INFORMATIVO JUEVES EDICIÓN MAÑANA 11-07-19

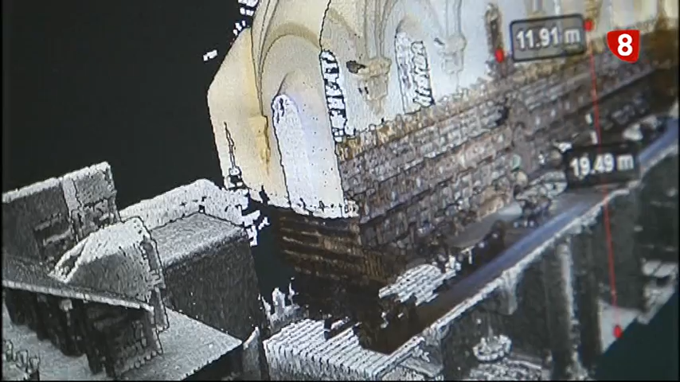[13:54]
Analogías que nos permiten pasear por el edificio y cogerlo en tres dimensiones e integrando toda esta información con procesos y algoritmos complejos,